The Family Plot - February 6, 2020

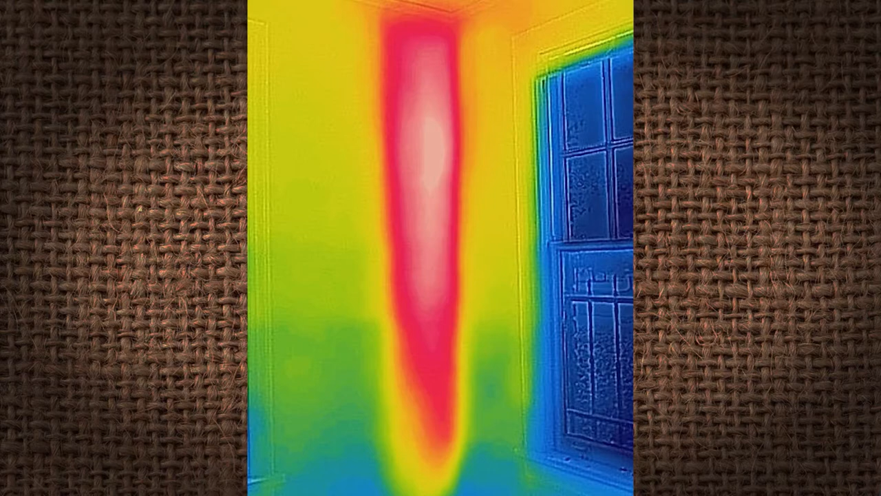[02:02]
That is just a first step,
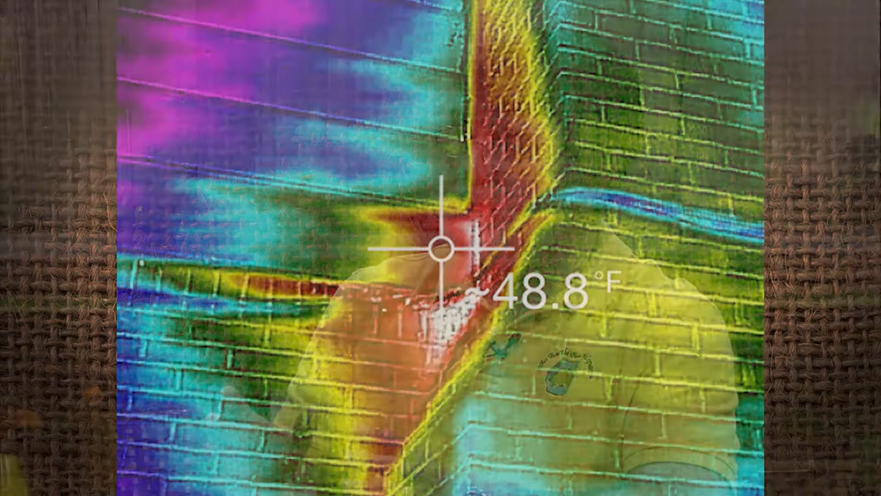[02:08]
On screen: spot 48.8°F
because the bees incubate the brood about 94 degrees, 95 degrees, and that's what we see. But we don't see honey. Okay.